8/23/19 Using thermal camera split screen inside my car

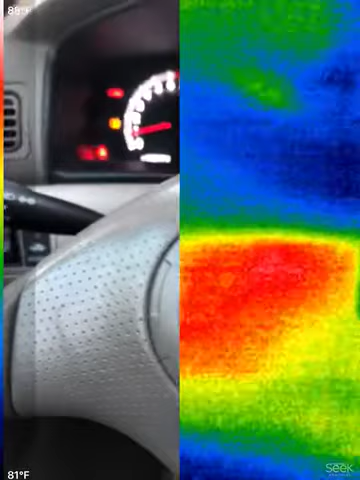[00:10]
On screen: scale bottom 81°F
Notice it's hot right here. I'm sure there's something in my steering wheel.
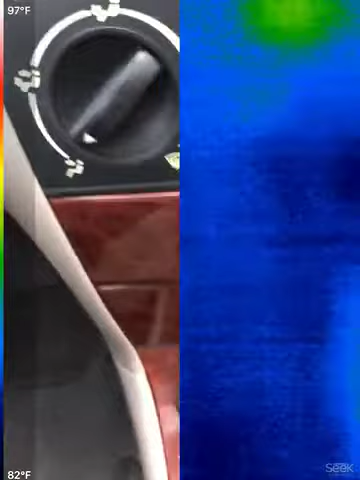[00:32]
On screen: scale top 97°F, scale bottom 82°F
You'll see down here where it's kind of hot.
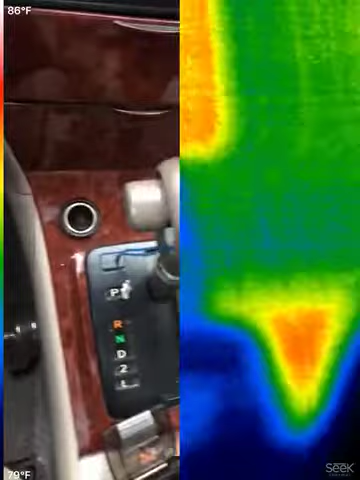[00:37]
On screen: scale top 86°F, scale bottom 79°F
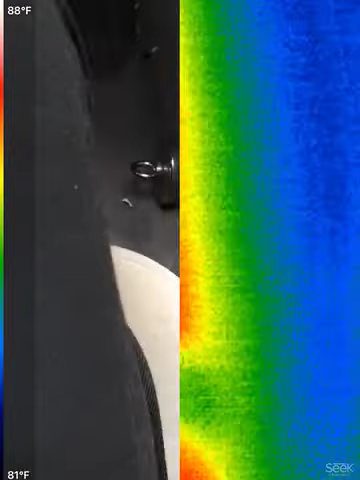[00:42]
On screen: scale top 88°F, scale bottom 81°F
Wait, see that's like I think the firewall.
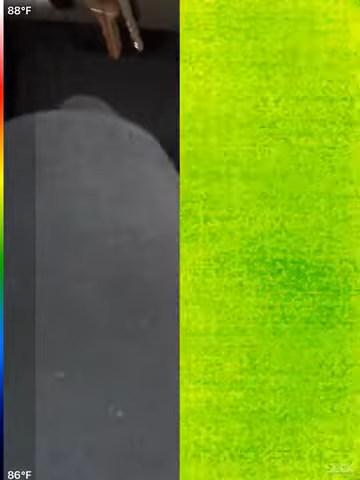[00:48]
On screen: scale top 88°F, scale bottom 86°F
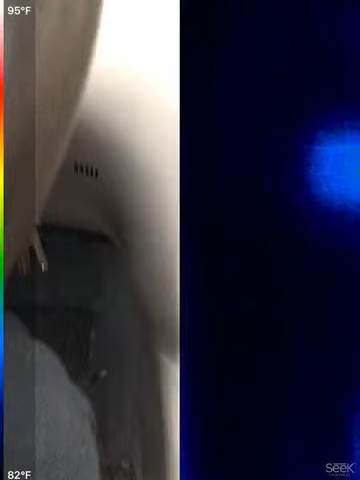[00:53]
On screen: scale top 95°F, scale bottom 82°F
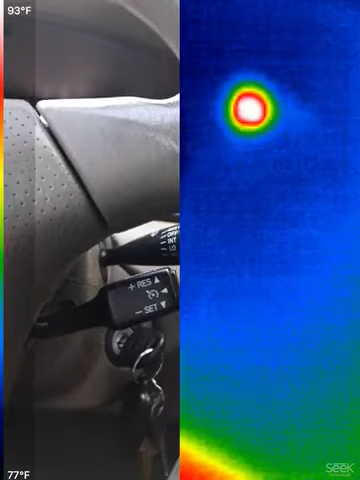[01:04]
On screen: scale top 93°F, scale bottom 77°F
I don't know what that dot is from.
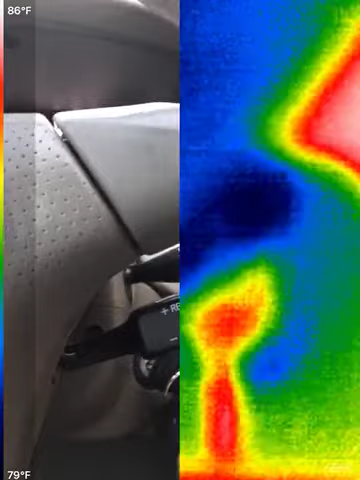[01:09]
On screen: scale top 86°F, scale bottom 79°F
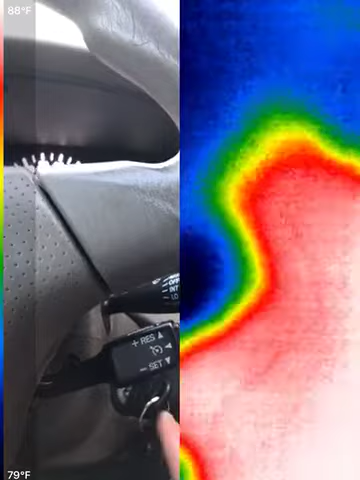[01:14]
On screen: scale top 88°F, scale bottom 79°F
Somewhere over, oh, it's the key ring. That's where the ignition is.